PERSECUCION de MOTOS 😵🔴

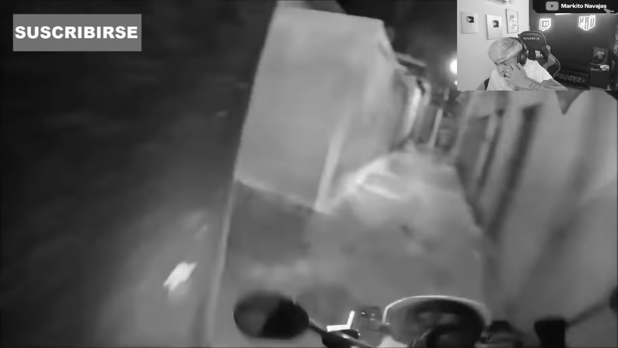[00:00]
No, guacho, mirá por dónde anda, what the fuck.
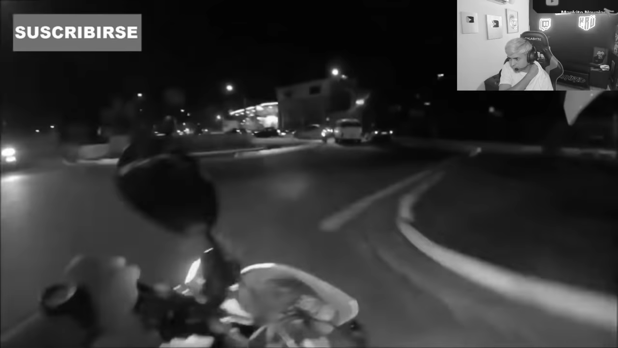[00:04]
No, esto es una locura. ¡No, qué! ¡Por el pasto! ¡No! No, esta persecución no tiene sentido. ¿Qué hacen, amigo?
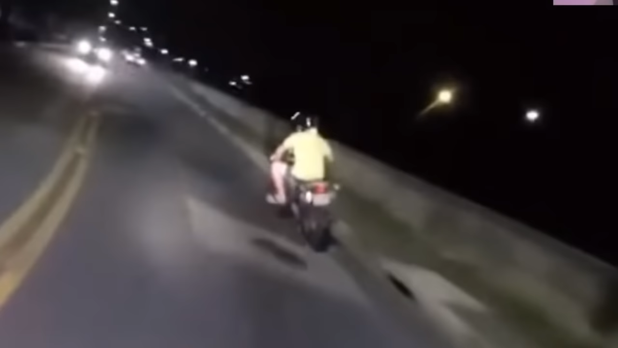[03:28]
No, baja la patita, todo. Pero ¿quién es Schumacher, boludo? Recatate.
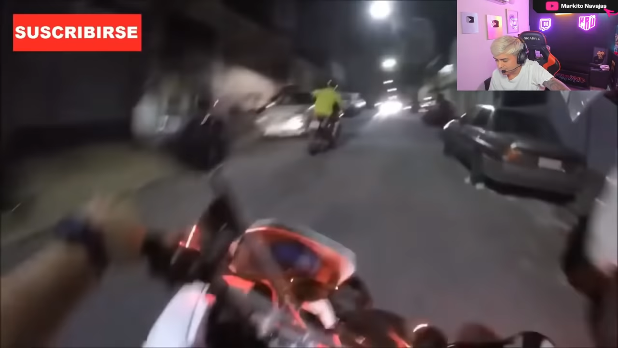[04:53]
Perseverancia al policía, lo sigue, lo sigue, lo sigue, lo sigue.
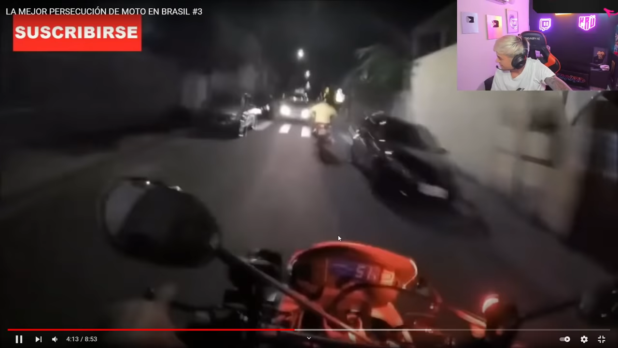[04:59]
Lo sigue tranquilo.
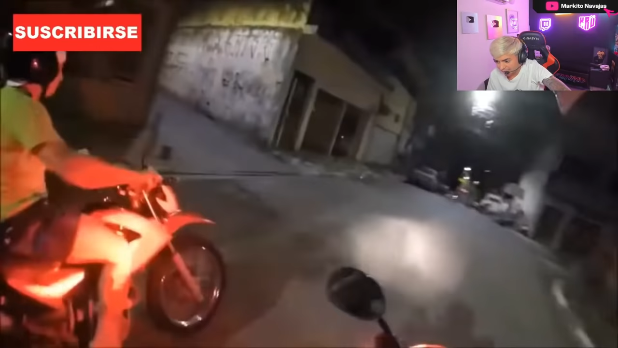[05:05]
Ahí está, patada, patada. No, pero es un pedazo, amigo. Pero es un crack, boludo. Acá en el barrio dirían, ¿hay piloto o no hay piloto, compa?
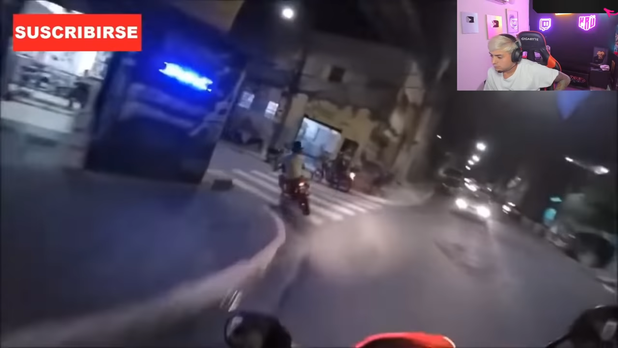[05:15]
No. Locura, locura. Se me hace que esto termina de una forma re boluda, pero mal, Pero llevan 5 minutos de persecución, es una banda. Sigue, sigue, menos mal que no se quedaron sin nafta, compa. Uy, maneja, maneja de mierda.